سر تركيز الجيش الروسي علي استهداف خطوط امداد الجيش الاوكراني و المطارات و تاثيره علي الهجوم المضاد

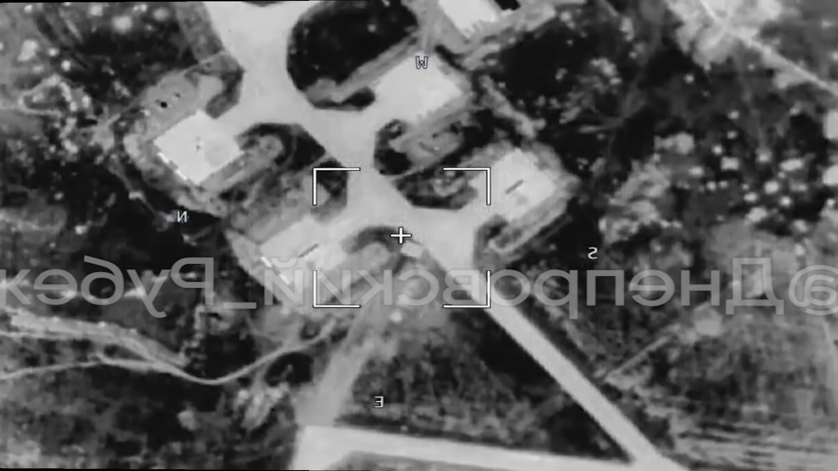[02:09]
ولكن اتجدد الهجوم الروسي عليهم لأن في حالة
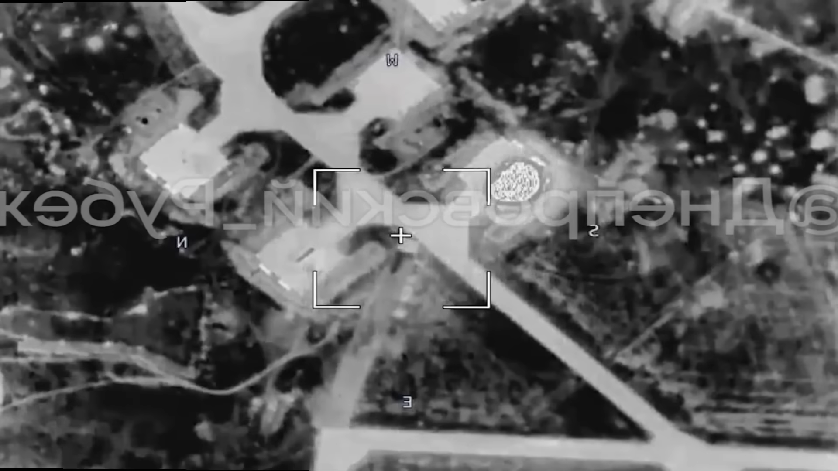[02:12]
تتبع حاليا للمطارات اللي بتنطلق منها قازفات السخوية 24 الأوكرانية محملة بصواريخ كروز ستورم شادو وبيستهدف تدمير المطارات نفسها بحيث يعطى الانطلاق الهجمات
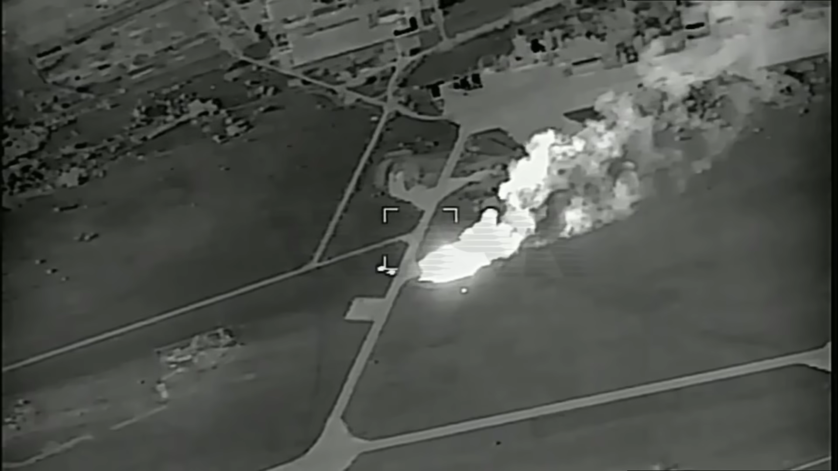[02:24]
الأوكرانية بصواريخ كروز على الكرم وفي معلومات ان عدد
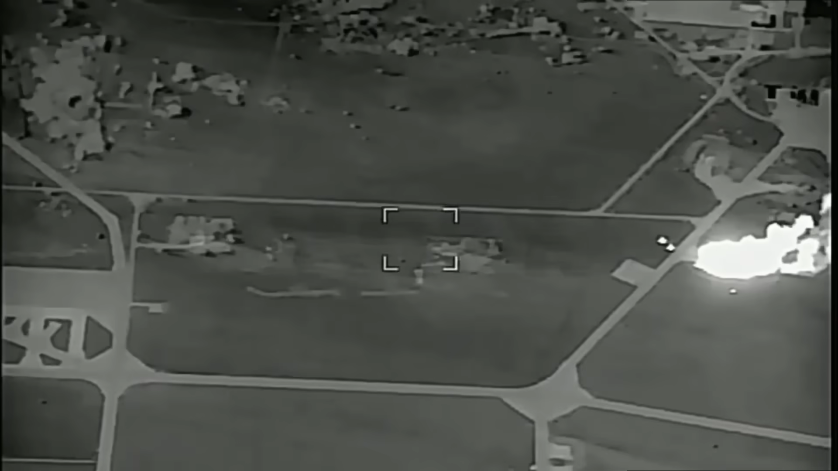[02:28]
القازفات الأوكرانية سخوية 24 المعدلة الحمل صواريخ